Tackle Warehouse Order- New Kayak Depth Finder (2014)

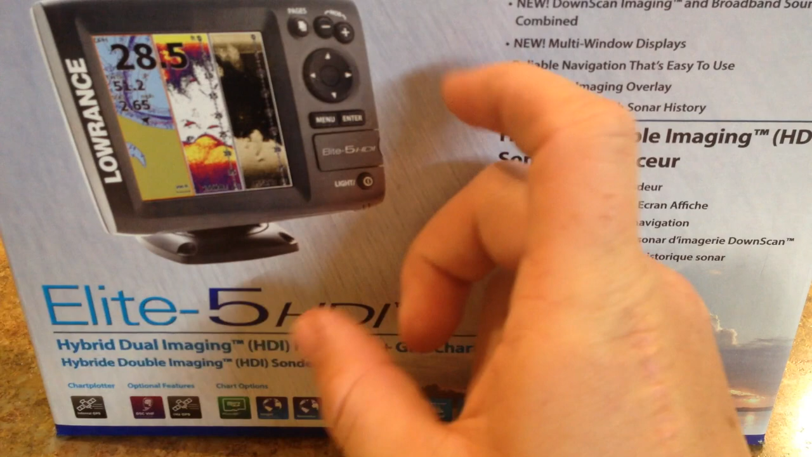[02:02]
So you have the traditional sonar which is what my, my 4X had. But that was it. And it was on a little like three and a half inch screen or whatever. This is like the, I think it's the five inch screen or something like that. I don't know. It's a bigger screen.
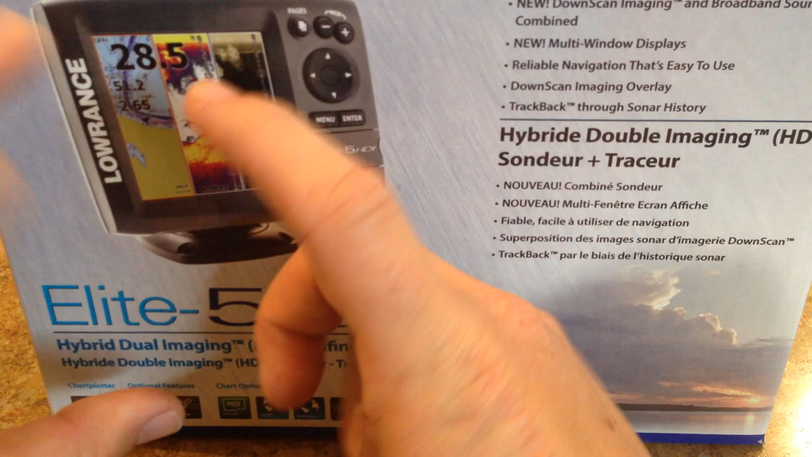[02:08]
The other one was a small rectangle kind of like a cell phone. And then this one is a bigger square.
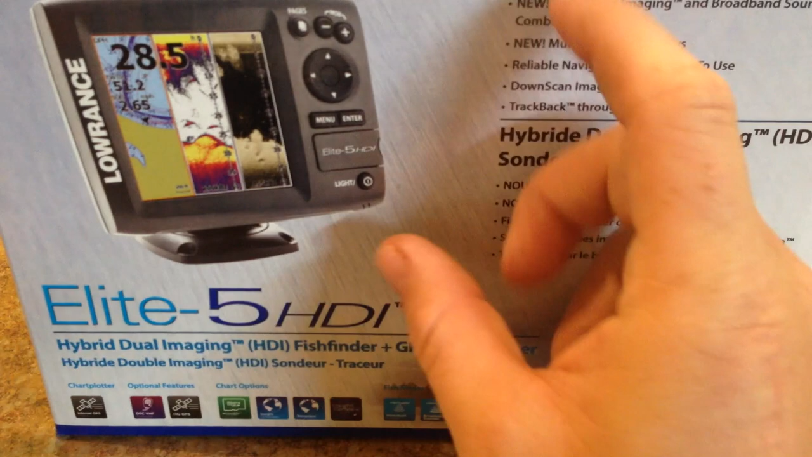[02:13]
So, so it's a bigger screen. It also has the sonar or the other, my 4X was exclusively sonar. But this one also has a GPX with an upgradeable Navionics. So you can put a Navionics ship right here in this port. And then it's also got the down scan imaging. So it's got two different styles of imaging here. And then it's, so this, this sonar imaging is better for finding, for finding like shad and stuff like that.
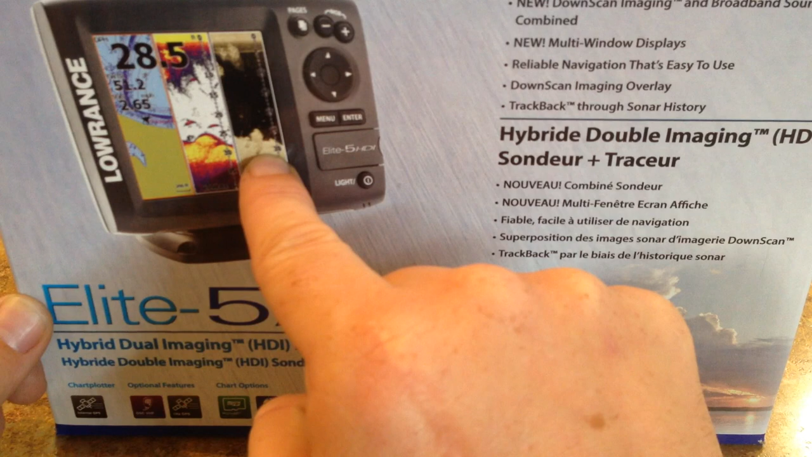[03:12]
But a stump on down scan imaging looks like a stump. So it paints a better picture. It has a, what is it, like a higher hertz rate. So it sends more, more signal faster down to the bottom with this. So it's, it just paints a clearer picture of what you're looking at.
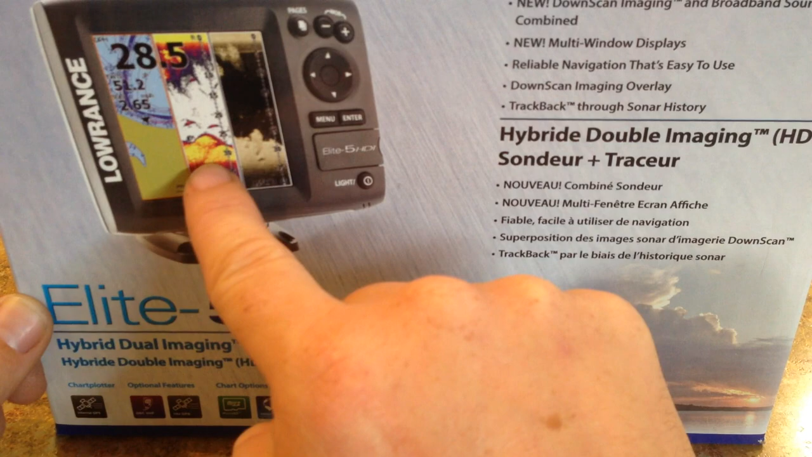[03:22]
You can see here in the example. Let's see if I can focus. You can see here in the example that these are both supposed to be like the same image. Where this one just kind of looks like a couple humps. And then this one kind of paints a clearer picture. And then you can actually see some fish. These little dots hanging around them. Where these arches here, these are the fish. And they're a lot more clearer. And the dots on the down scan imaging are not as clear. You have to kind of discern them a little bit. A little bit harder to discern.
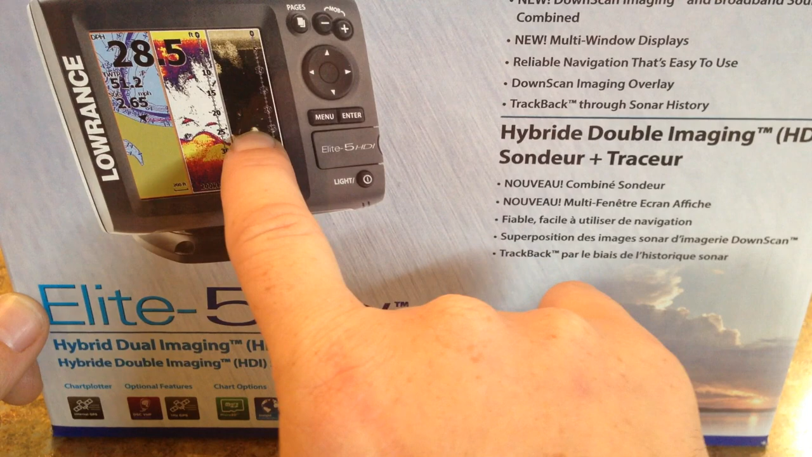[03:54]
But make, to make them out as fish. So, but you can tell what these, what this bottom stuff is down here.
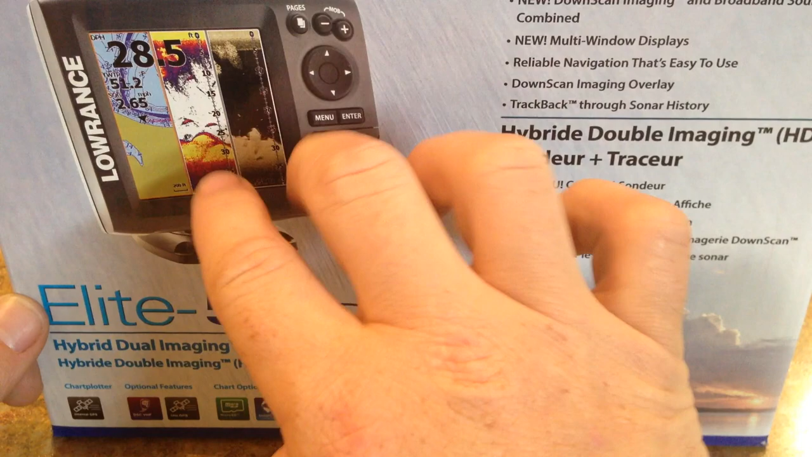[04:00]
So it's just another way to kind of help you out while you're on the water. And then the GPS thing is cool. I fish a lot of ponds. So the GPS thing is not going to be a huge improvement for me. But I do, I do fish at some of these bigger lakes in my area. I actually fish there quite a bit. I fish at like, like Whiskeytown and stuff. And even Shaston. And I hope to get out there a little bit more this spring and later in the fall.